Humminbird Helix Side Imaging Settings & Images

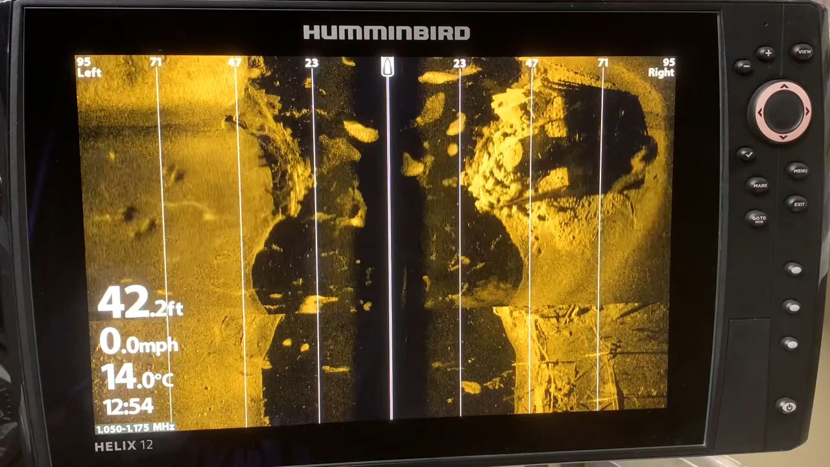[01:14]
On screen: depth 42.2 ft, water 14.0°C, speed 0.0 mph
Always remember in side imaging that your side imaging beam that is coming out from the left side of the transducer and the right side of the transducer cannot shoot through solid objects so therefore you're going to get shadows and shadows are absolutely key in seeing how high structures the right side of the transducer are going to be able to do that. So bear that in mind as we go through the video.
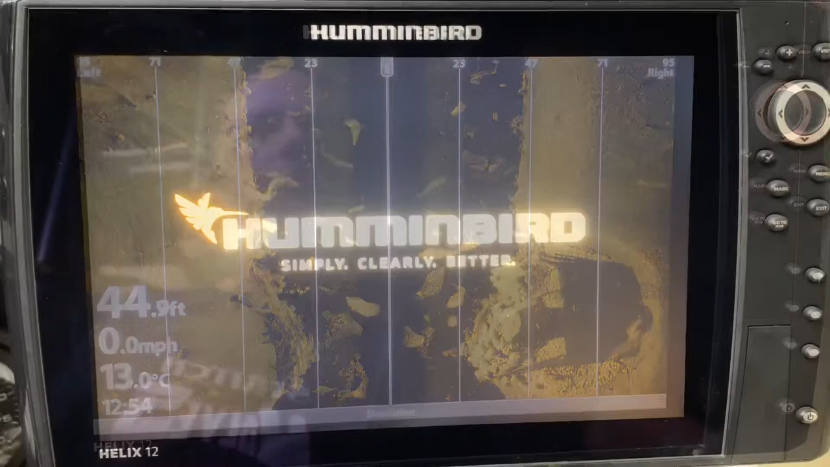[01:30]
On screen: depth 44.9 ft, water 13.0°C, speed 0.0 mph
One of the best ways to learn about your Humminbird units is to put it in simulation mode. So I've just fired up the unit and I'm waiting for the menu to appear message and there it is.
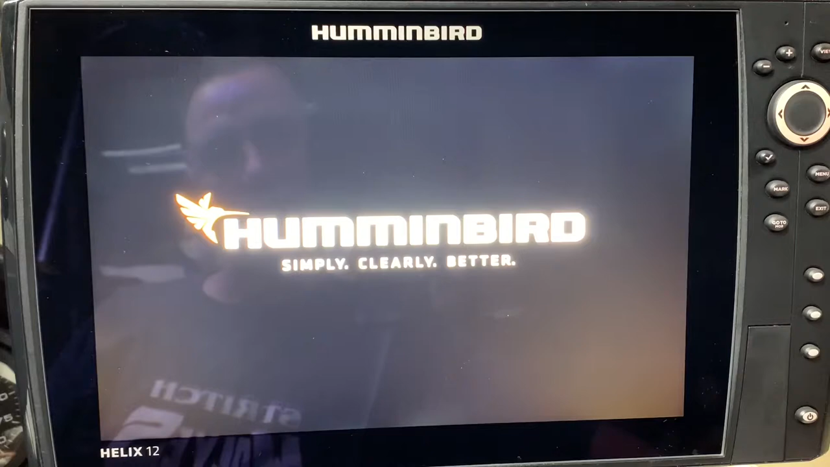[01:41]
So I hit menu and I go from normal down to
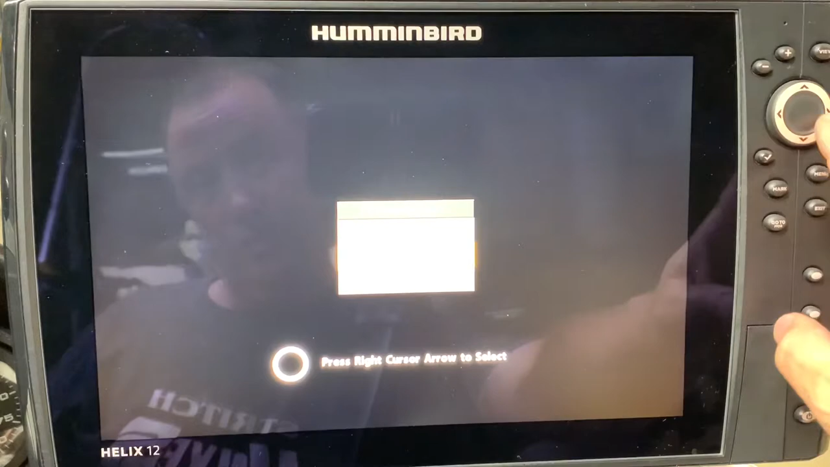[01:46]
simulator and then I press exit and then I'm going to let it
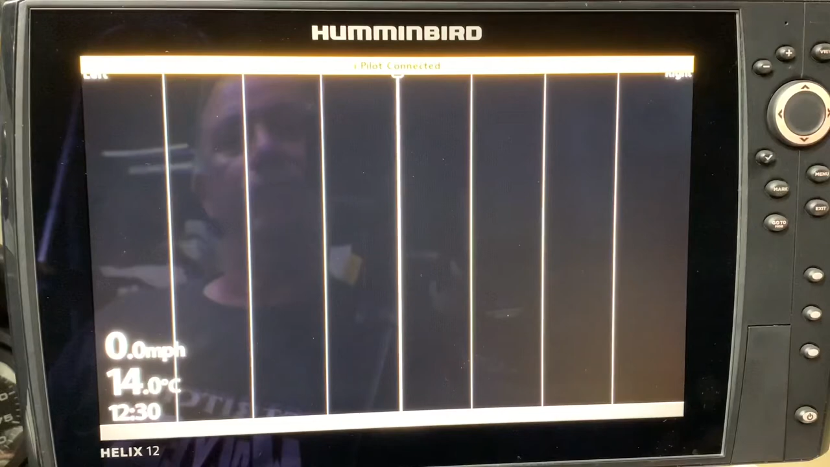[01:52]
fire up and it is now showing me something that is radar and some auto chart and simulation goes through all the specific stuff or different things to give you an overview but I want side imaging that's what I'm interested in learning here. So now I'm going to hit and hold my view button and I'm going to see
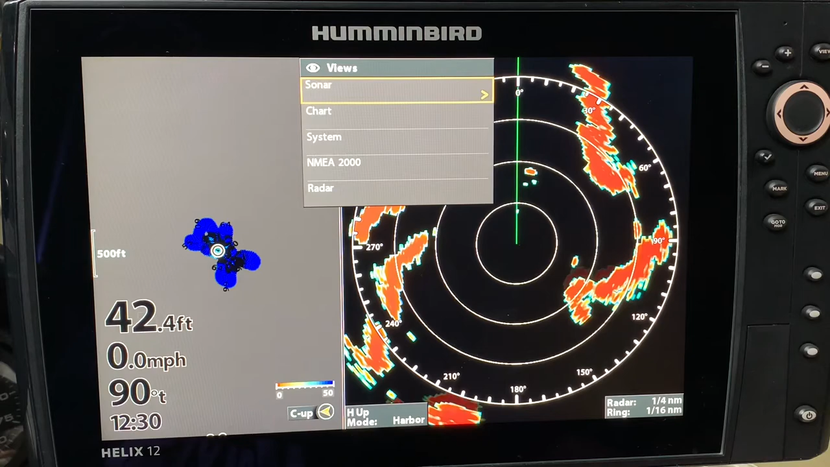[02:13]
my sonar menu comes up and I'm going to right cursor and I'm going to go down
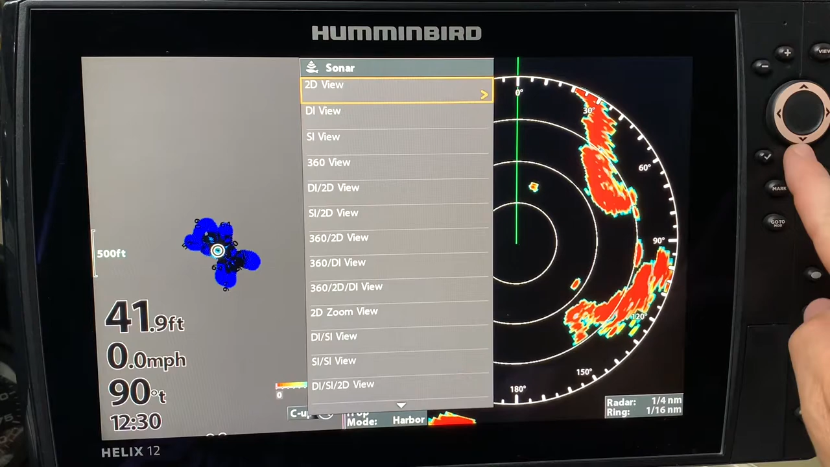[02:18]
cursor 2 to side imaging view and I hit it and there it is. So now I can play in this side imaging mode. So one of the easiest things to do for example is if I want to see what different frequencies look like I can hit my check mark. So I look at that one and down here it's at 405 to 505 kilohertz and I can get an idea of what the picture looks like there.
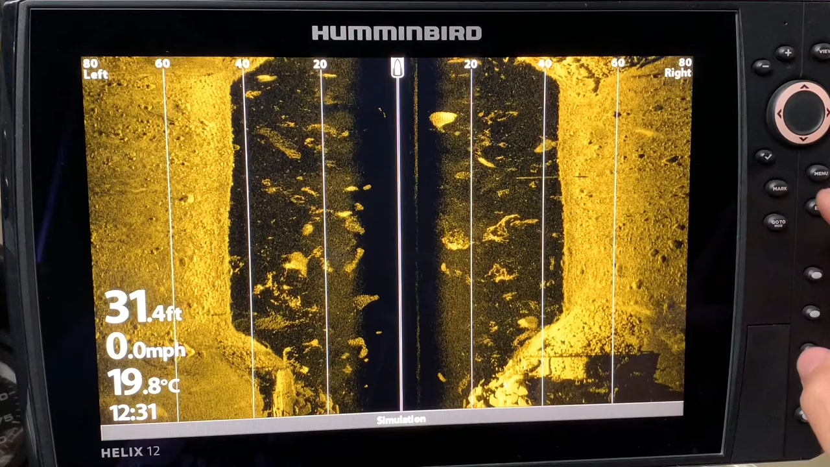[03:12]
On screen: depth 31.4 ft, water 19.8°C, speed 0.0 mph
If I want to see a big wide range feature I would probably go down to the lower frequencies and if I want to get the clearest picture I'm going to hit my check mark again and now you can see in the bottom that I am at 1.050 to 1.175 millihertz and I'm in the mega frequency. So that is how you can vary the frequencies and that's one example of what you can do in simulation mode. Quick correction that is megahertz not millihertz. We're going to start the video off with learning how to interpret things in simulation mode.
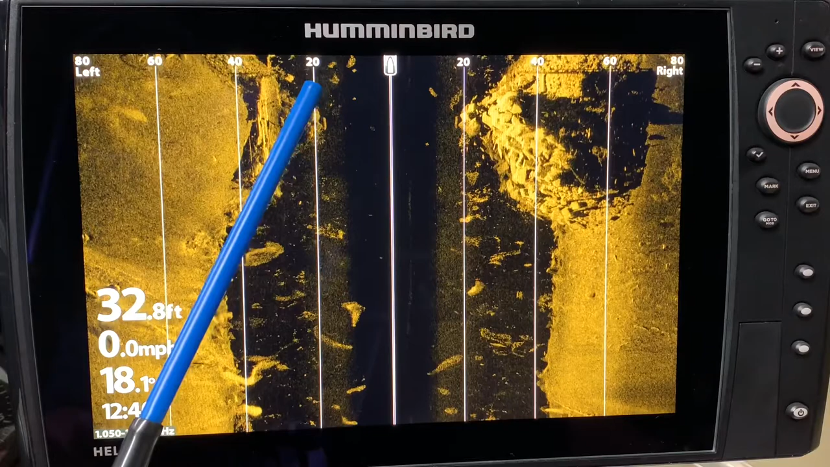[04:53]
On screen: depth 32.8 ft, speed 0.0 mph
time reading down here this stuff is in the past this is to the left of the boat and it is set at 80 feet left each line is 20 feet 40 feet 60 feet similarly on the other side you have 80 feet you can see here that there is a huge hump here and it looks like it has some big slab pieces of rock with smaller pieces of gravel over here you've got a structure here that has some shadows underneath it you have a transition transition zone here where you have soft bottom pretty featureless and then you got some big boulders right here and some smaller boulders some
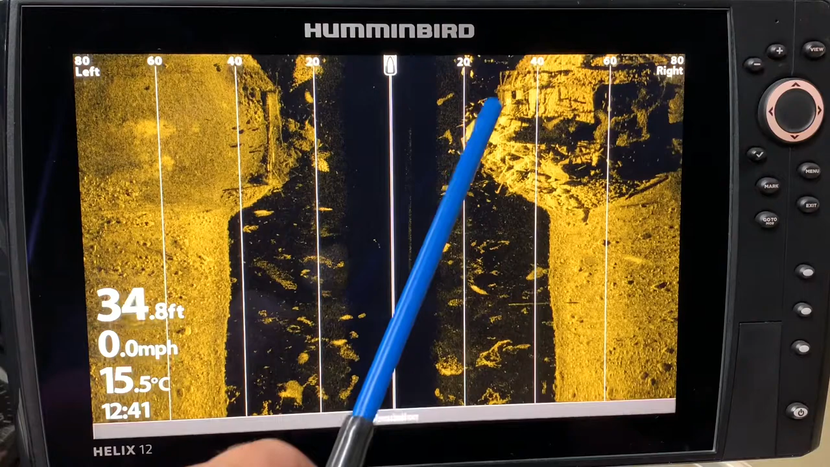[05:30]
On screen: depth 34.8 ft, water 15.5°C, speed 0.0 mph
smaller boulders in here and you can see the depth is at 28 feet and that's because there's a hump here and now that it the boat position is again here it's going to drop down quickly to 40 feet you got a really nice school of fish right here and those are indicated by the white marks and you've got lots of bait fish around you have some kind of trestle bridge like system here you can see the shadow of it underneath looks like some cross
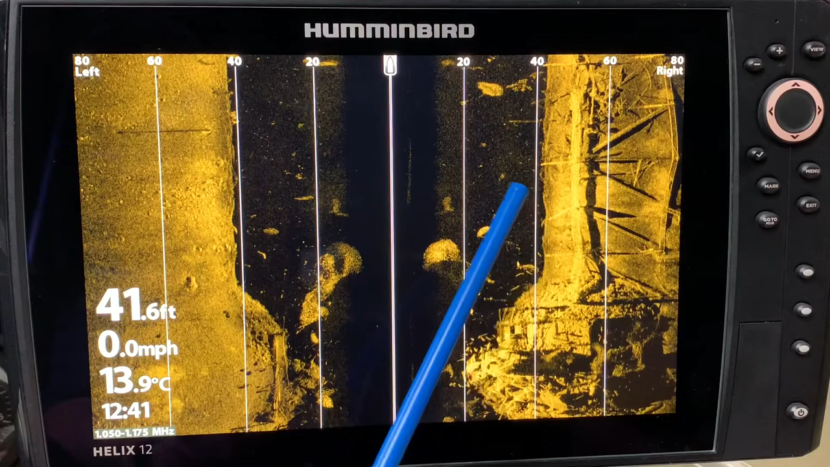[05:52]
On screen: depth 41.6 ft, water 13.9°C, speed 0.0 mph
supports here looks like another smaller trestle over here there's tons on simulation mode and it's there for a reason they want you to learn about the product
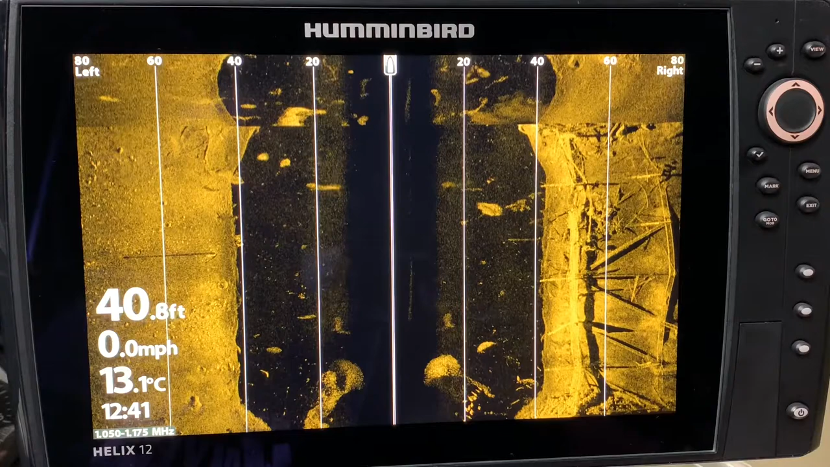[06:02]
On screen: depth 40.8 ft, water 13.1°C, speed 0.0 mph
and it's a great way to play once again we have another transition zone over here where there's kind of a featureless bottom you're getting into the gravel you see the hump
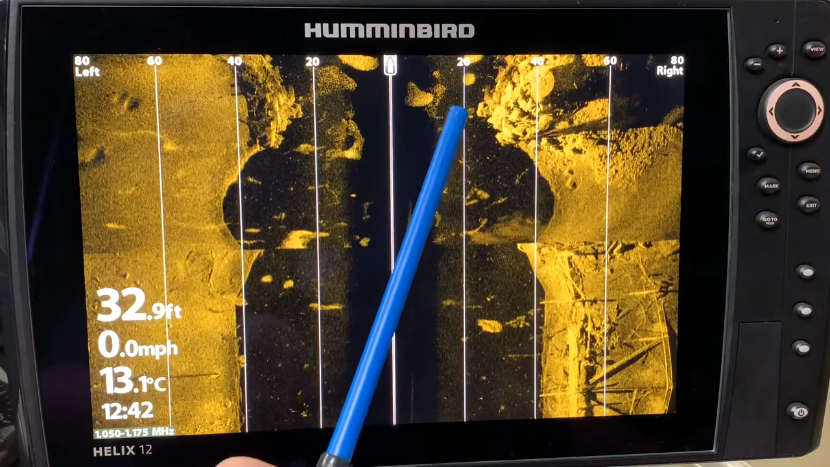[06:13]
On screen: depth 32.9 ft, water 13.1°C, speed 0.0 mph
and again lots of bait fish there's tons of information here over here you got a little softer bottom to a little harder bottom it's just a matter of practice and getting used to using your electronics so just take the time and play with it when you can and you will get much better interpreting
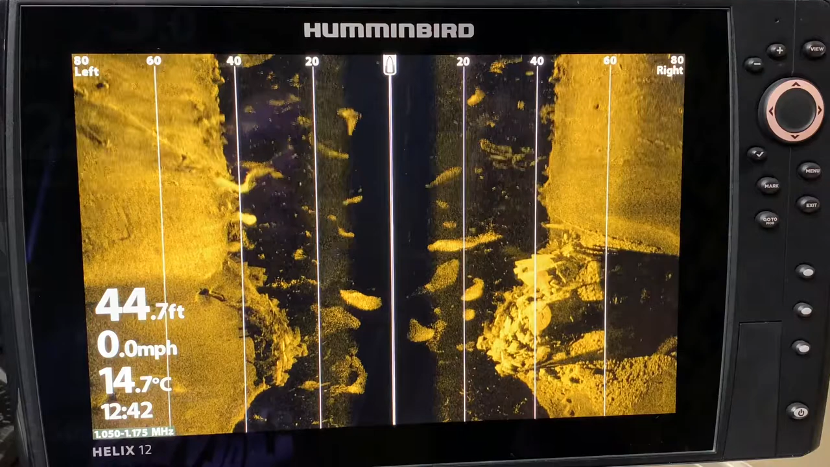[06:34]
On screen: depth 44.7 ft, water 14.7°C, speed 0.0 mph
side imaging helped me discover this huge rock pile to the right of the boat
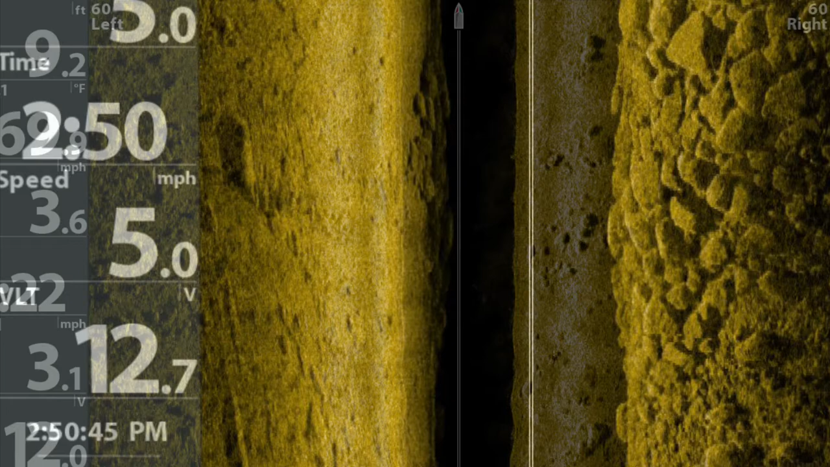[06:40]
here's a nice hard bottom area with gravel and boulders
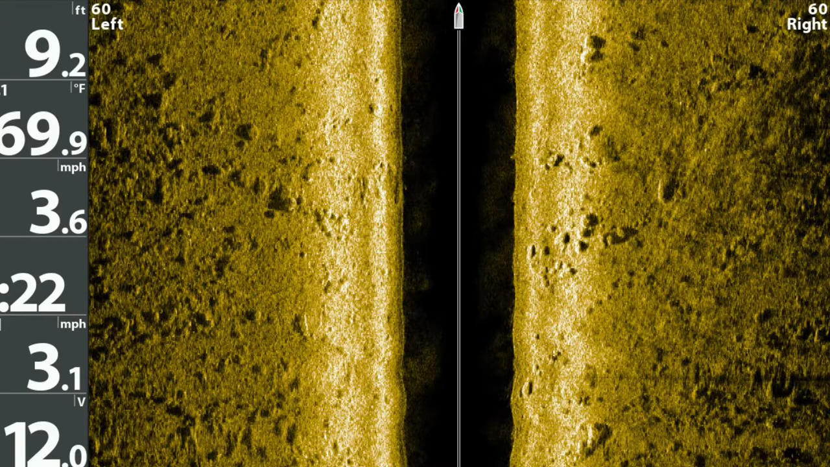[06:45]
On screen: depth 9.2 ft, water 69.9°F
this is a nice rock pile on the right side of the image
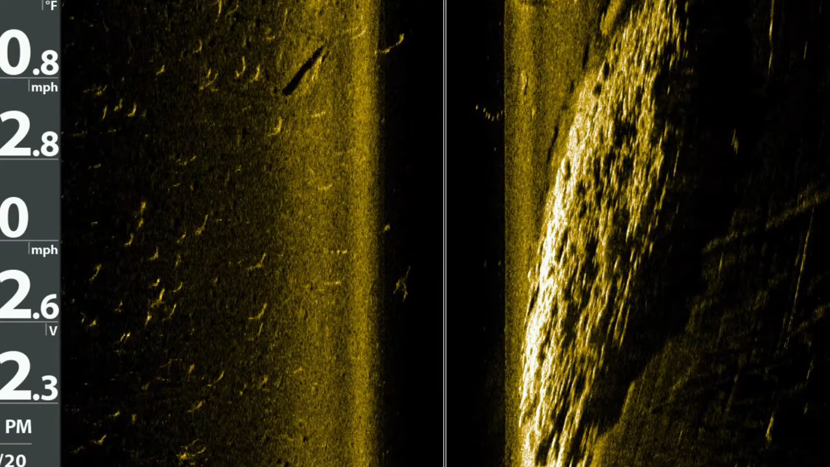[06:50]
notice that there are some boulders on the left side of this
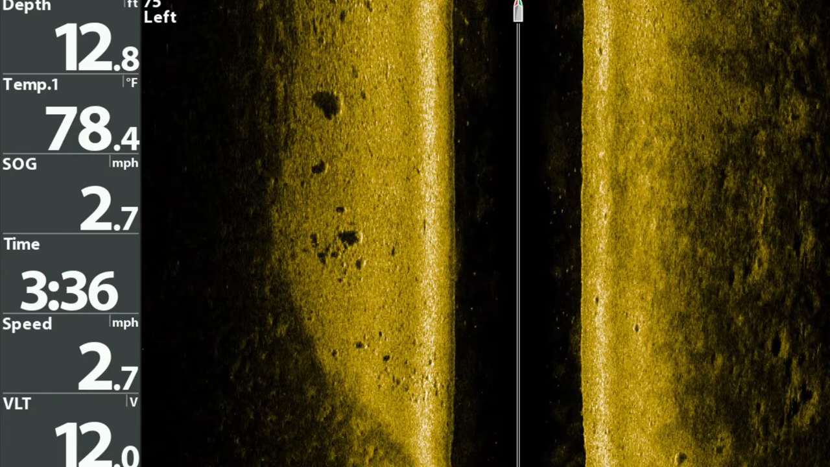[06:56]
On screen: depth 12.8 ft, water 78.4°F, speed 2.7 mph
hard bottom area the boat is going through weeds you can see a log to the left
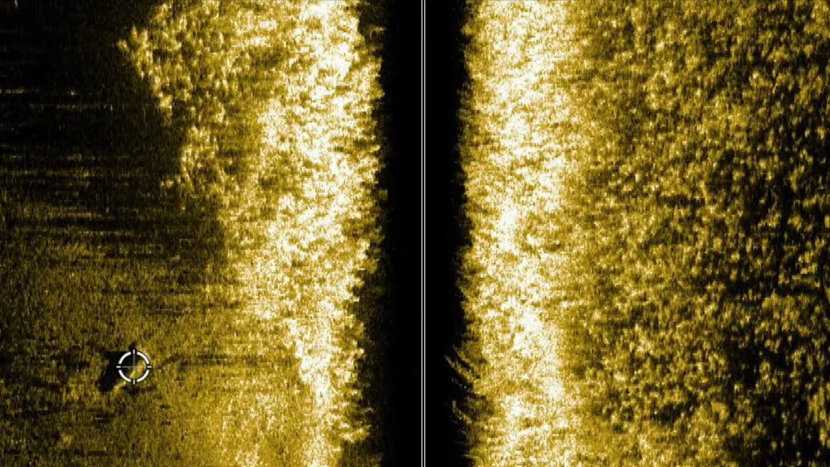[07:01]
and up near the top a weed point the side imaging